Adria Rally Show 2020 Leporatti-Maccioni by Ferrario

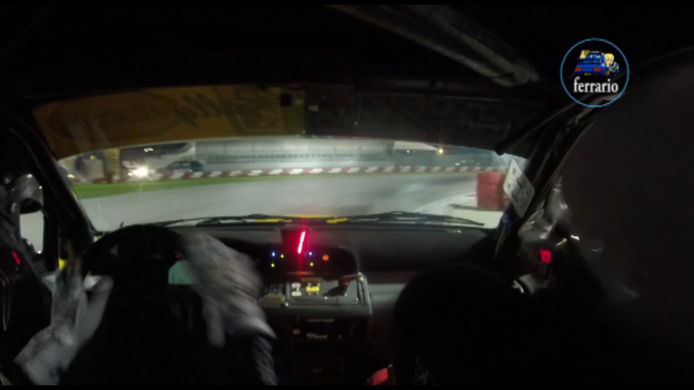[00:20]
chicane sinistra 100, stai sinistro per destra che diventa chicane destra,
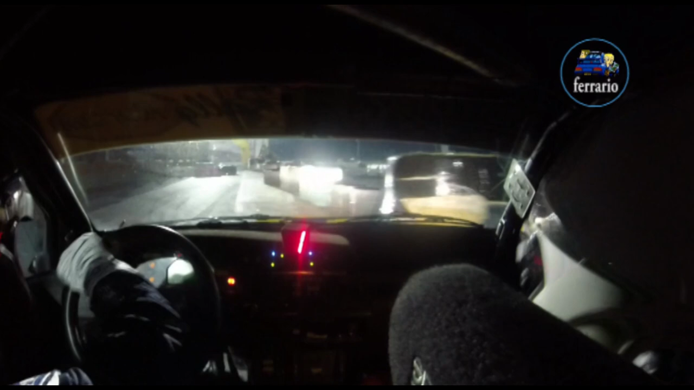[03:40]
accenno destro e sinistro calmo Stefano 80 chicane stai sinistra entra destra 200 a vista e stai destra per ritarda ricorda alla sinistra 3 tieni corda